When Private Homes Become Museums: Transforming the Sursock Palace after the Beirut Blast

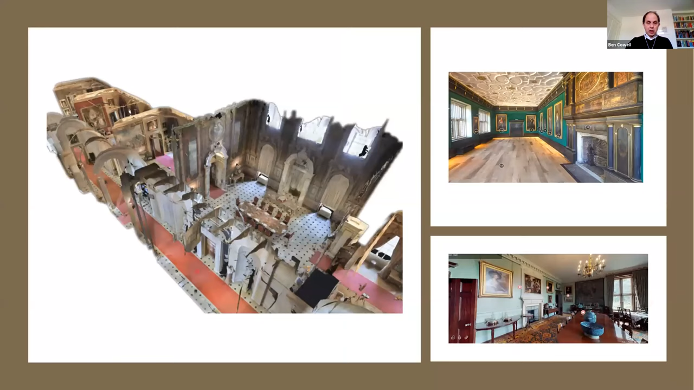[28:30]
We've seen a lot of digital enterprises, experiments, houses offering visits through the internet, virtual tours of interior spaces. Some of these have been, it has been possible to charge for that experience. I think on the left here is Blenheim Palace in Oxfordshire.